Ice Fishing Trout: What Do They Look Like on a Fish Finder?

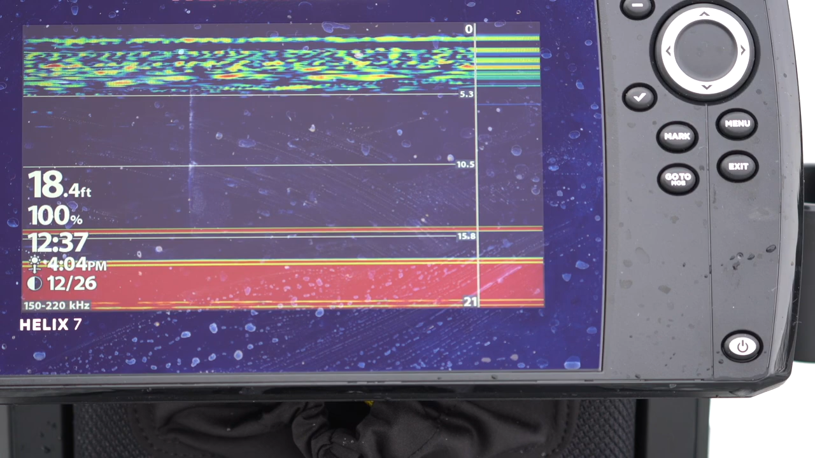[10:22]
On screen: depth 18.4 ft
here comes the fish aww not interested at all that was not aggressive
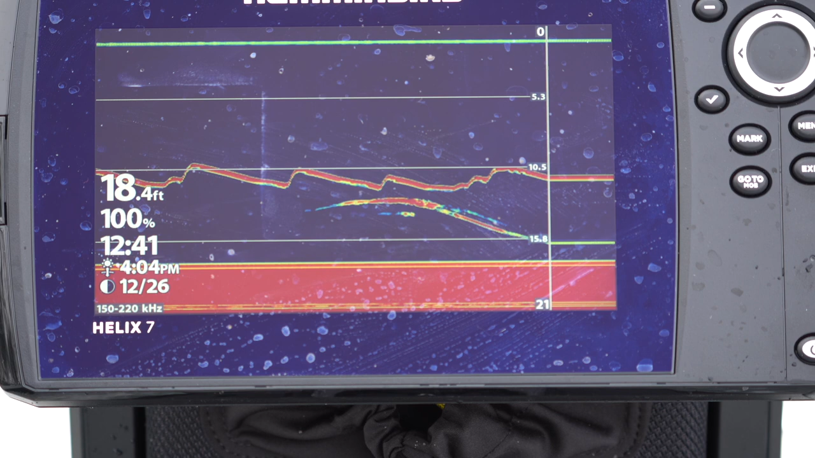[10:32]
On screen: depth 18.4 ft
just came up take a look left looky blue looky larry and if it was a female it was a looky lucy
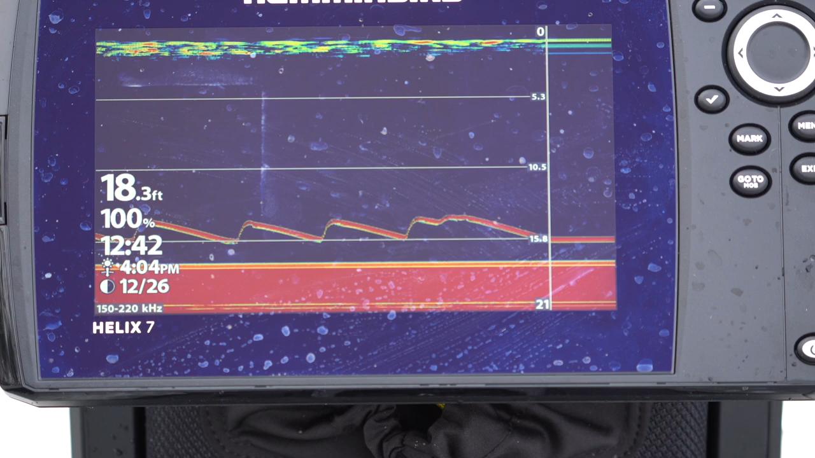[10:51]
On screen: depth 18.3 ft
nope oh here he is here he is looking at it just looking at it
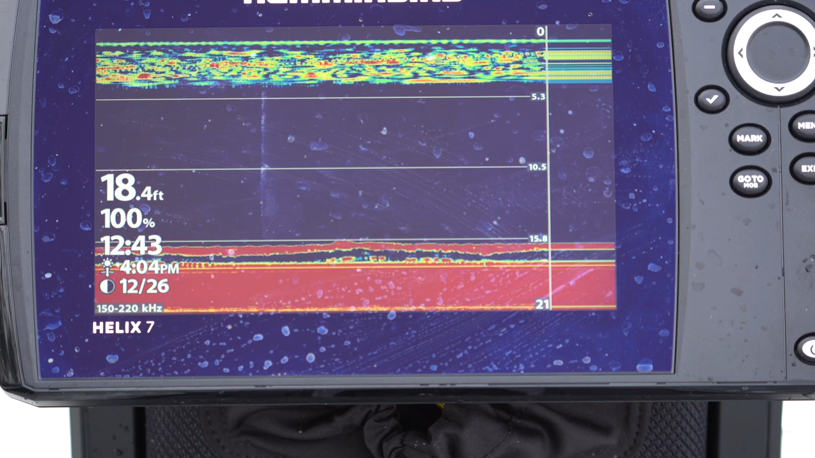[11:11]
On screen: depth 18.4 ft
there's a couple fish down there there we go get him he was really investigating that thing there we go